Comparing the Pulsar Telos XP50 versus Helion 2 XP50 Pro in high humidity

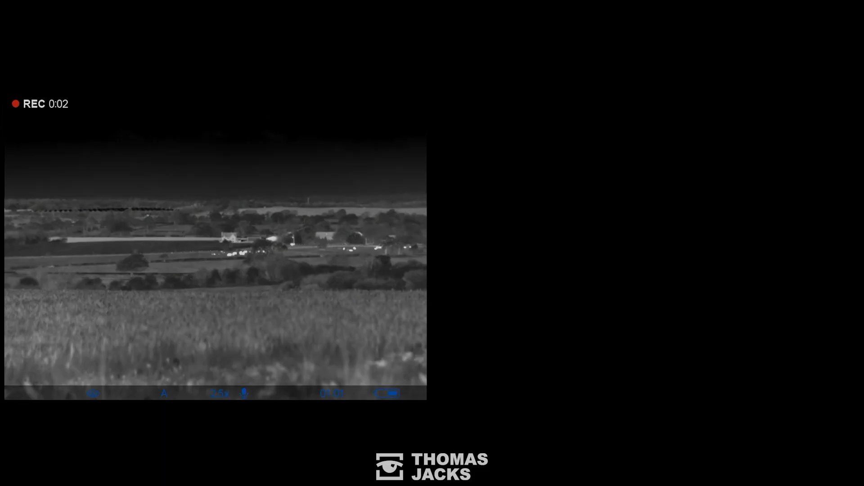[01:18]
thermal but our Helion on the left and our Telos on the right have a 640 by 480 17 micron sensor max digital zoom on the Telos is times 10.
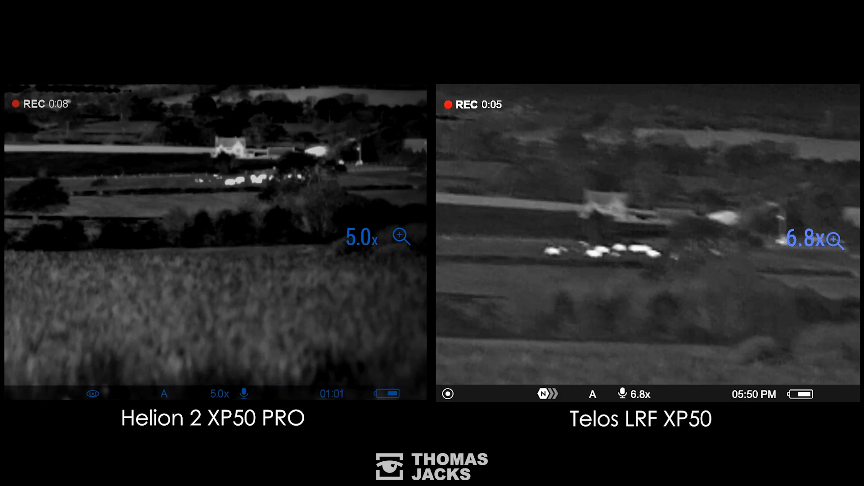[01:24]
With the Helion set to the same I'll freeze the action to help you spot the differences starting with the cows the sub
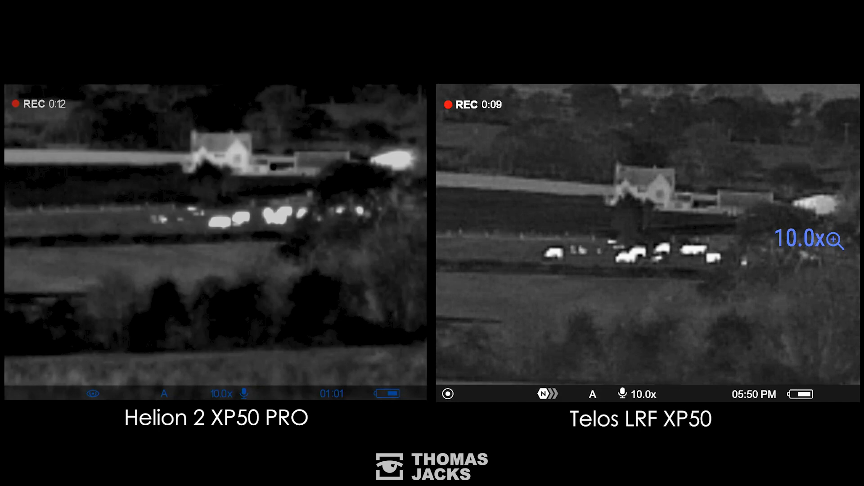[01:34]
18 millikelvin Telos cuts through the high humidity better compared to the sub 25 millikelvin Helion so there's more defined edge detail and easier identification at 480 meters even at high humidity. The trees in the Telos have more definition too but both give us lots of detail on the farmhouse right down to the chimney and while the Helion can zoom to 20 times mag the camera style zoom on the Telos is just brilliant.
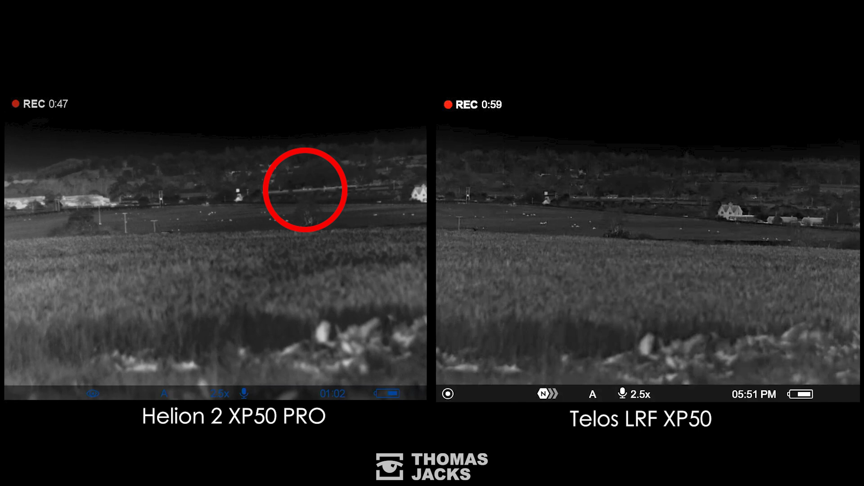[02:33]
Freezing the action starting with the motorway I can count the lorries wheels for both the Helion and the Telos but even in the humidity there's no fuzzy edge for the sub 18 millikelvin Telos. The sheep look okay on both with enough definition to count them but the Telos shows us more of the farmhouse which is much crisper and richer in tonal detail.
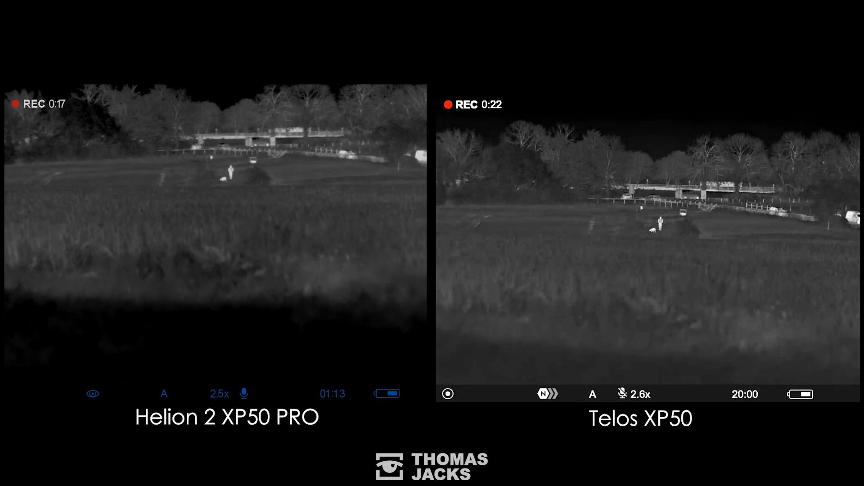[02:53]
I filmed one final scene with a Telos and Helion this dog walker. A quick freeze frame here at 270 meters really nice image detail for both but are you starting to think like me?
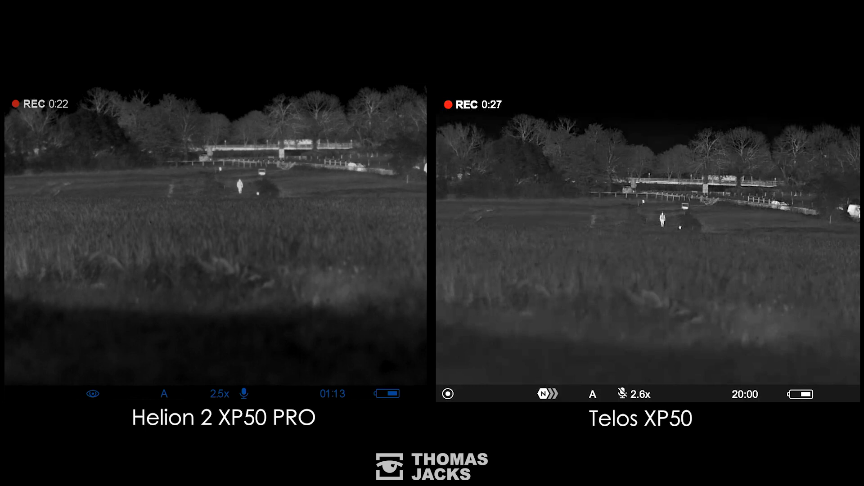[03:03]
Pulsar have just raised the bar again with a new Telos.
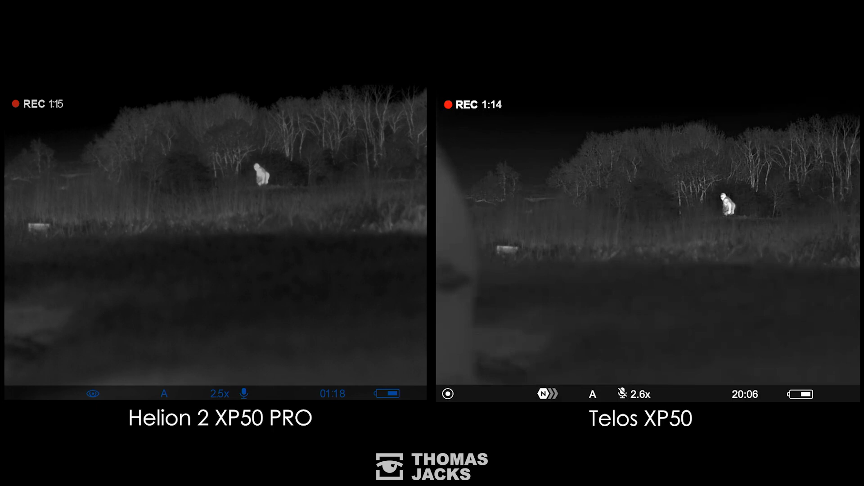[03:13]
And here's our dog walker at 60 meters
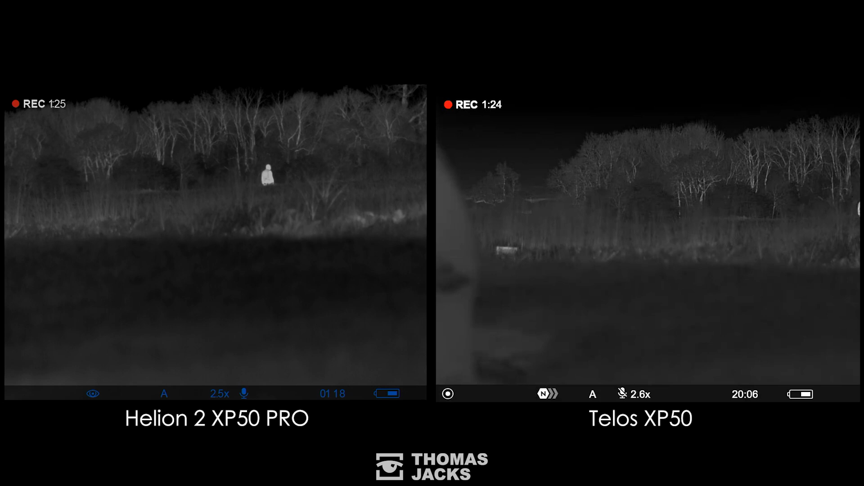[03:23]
and now at 100 meters with rabbits on the treeline at 230 meters. We didn't get the rain lightning or hail promised by the weather forecasters.
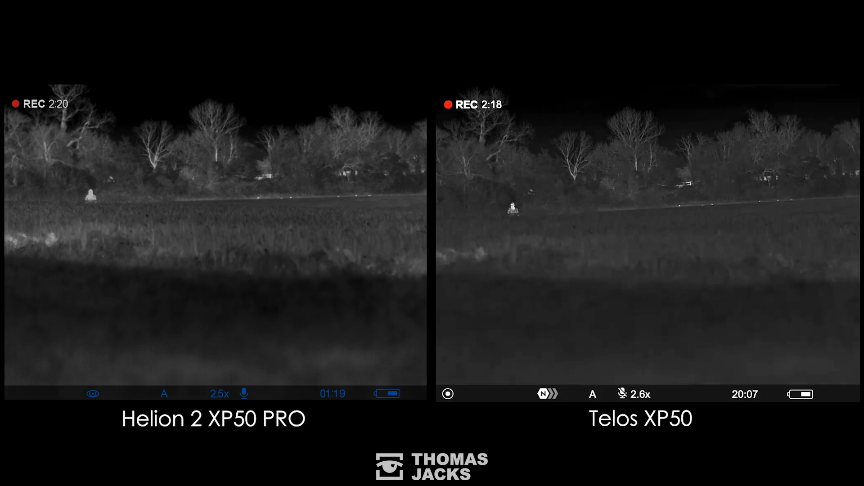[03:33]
But the high humidity put the Telos to the test. So there you have it.